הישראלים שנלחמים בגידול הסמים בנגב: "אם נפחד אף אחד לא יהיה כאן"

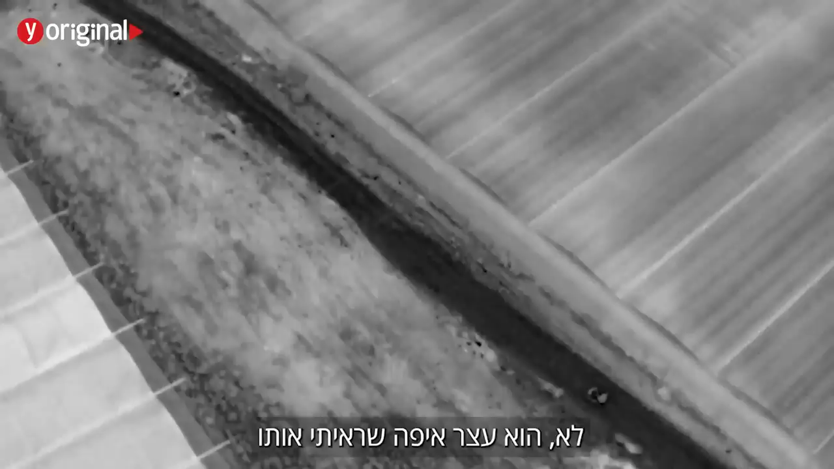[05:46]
הוא עצר, איך שראיתי אותו, והוא פורק עכשיו מהטרקטורון.
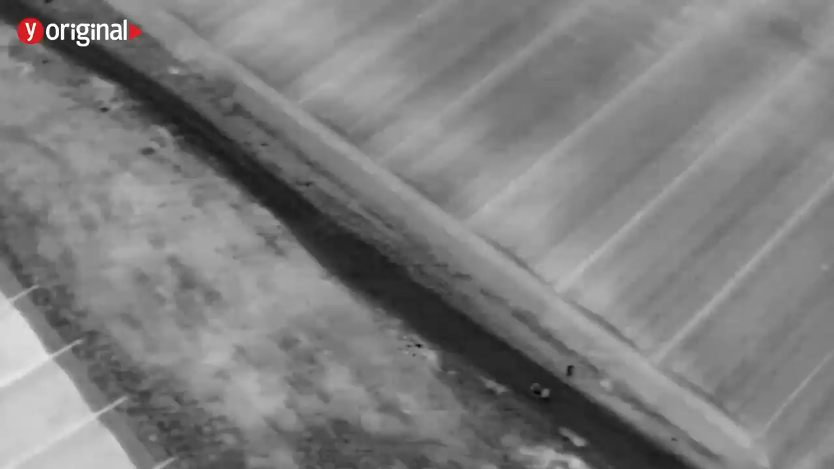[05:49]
הוא צמוד לחממה, יש שם ביטן כזה, הוא צמוד אליו. עשה ישר.
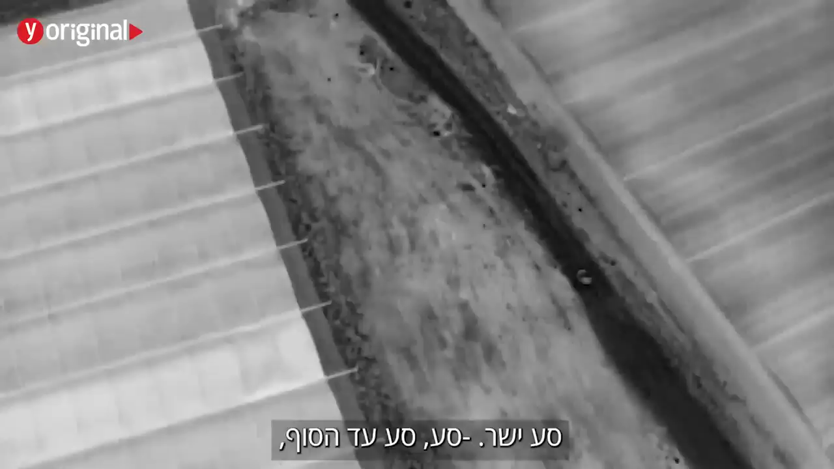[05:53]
הוא עשר עד הסוף, הוא מתחיל בזה, בטיסה. אני רואה אותו, אני רואה אותו.
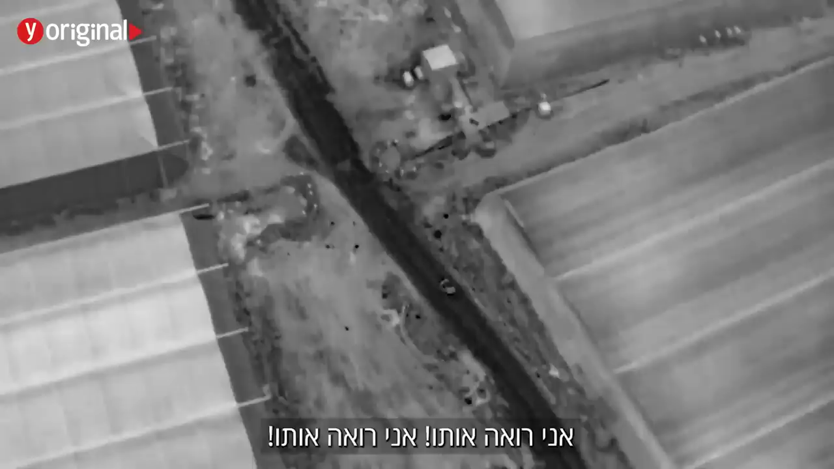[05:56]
הוא מתחיל לטוס, נועם. מתחיל לטוס. רוץ עליו. הנה, אופ, אופ, אופ, אופ, סגל איזה יופי.
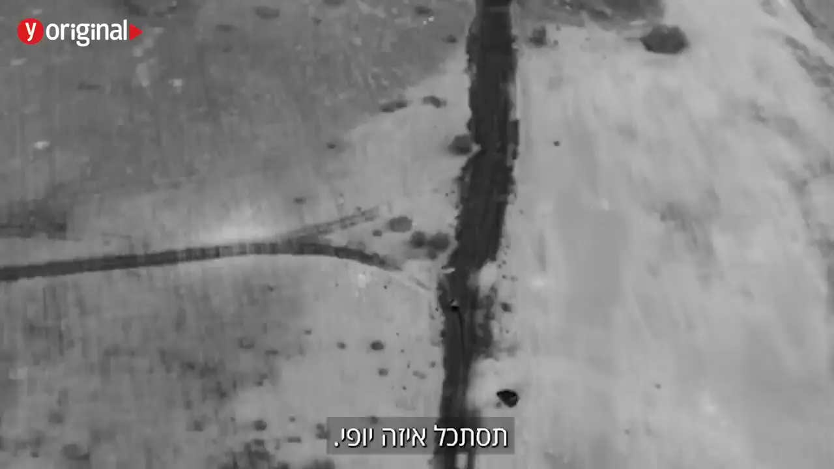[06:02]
אופ, אופ, אופ, הוא פנה שמאלה. פנה שמאלה. פנה שמאלה, נועם. קדימה, קדימה, אליו.
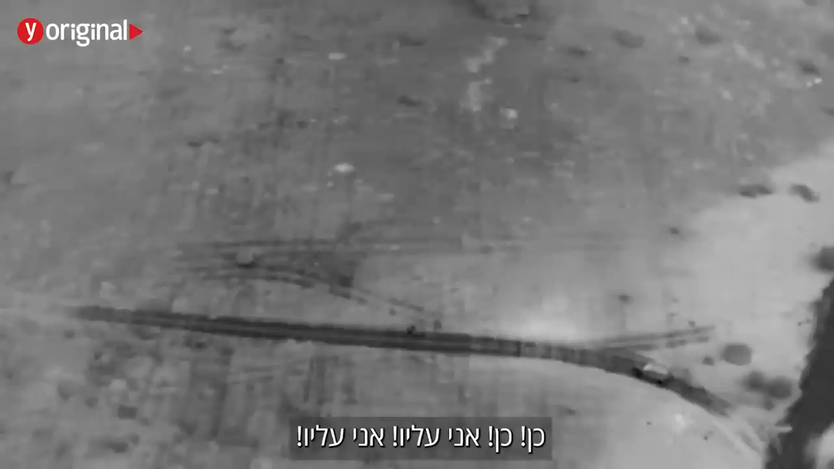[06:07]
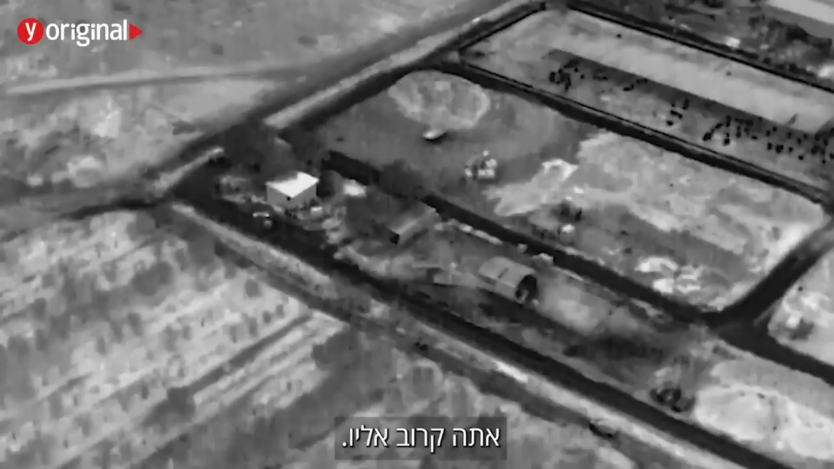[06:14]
אתה קרוב אליו, אתה קרוב אליו, והוא ממשיך ישר. ממשיך ישר. ממשיך ישר, לוקח ימינה.
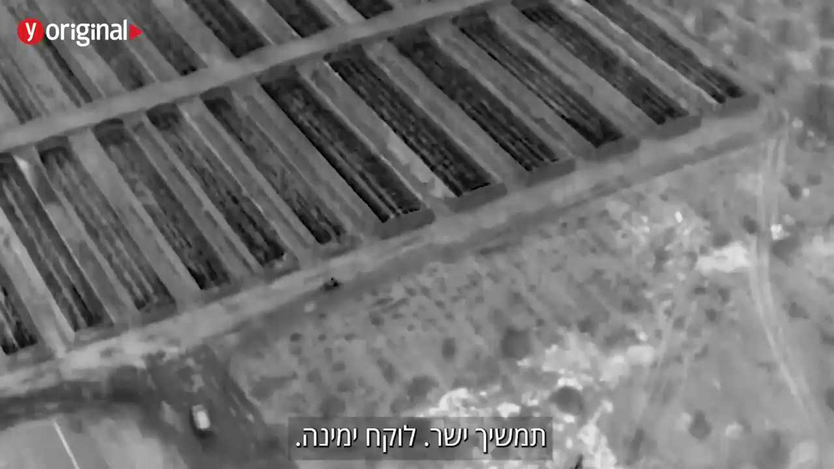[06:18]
לקח ימינה בחמות הבאות. לקח ימינה, לקח שמאלה עכשיו. לקח שמאלה, שמאלה.
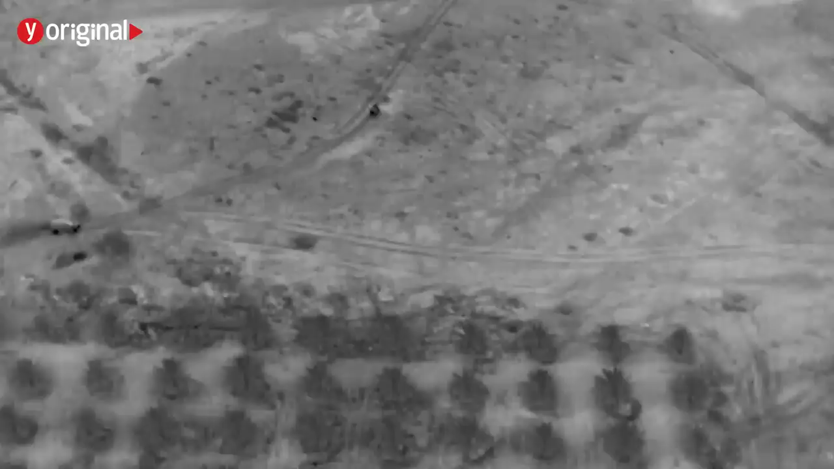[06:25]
הוא פורק, הוא פורק, הוא פורק, הוא פרק מהטרקטורון, עצור לו לטרקטורון. תמשיך ישר. עצור לטרקטורון. תמשיך ישר.